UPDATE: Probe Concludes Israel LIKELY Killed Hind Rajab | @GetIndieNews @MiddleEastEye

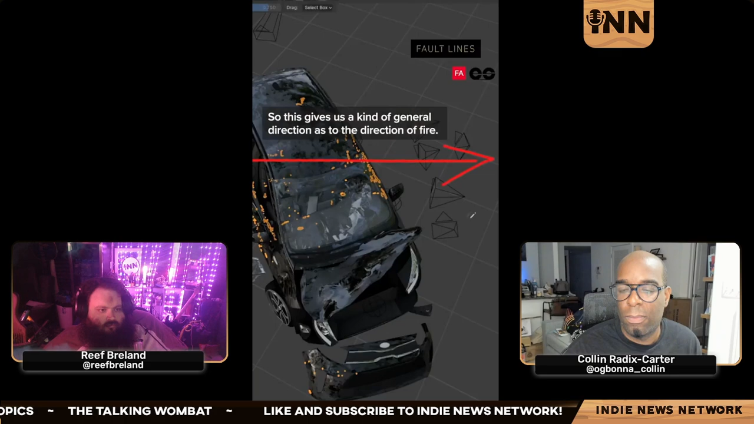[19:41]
right there's one very distinct line of bullets that we can see at the back the rear right hand side of the car which is a volley of about 30 or so bullets we'll remember at the end of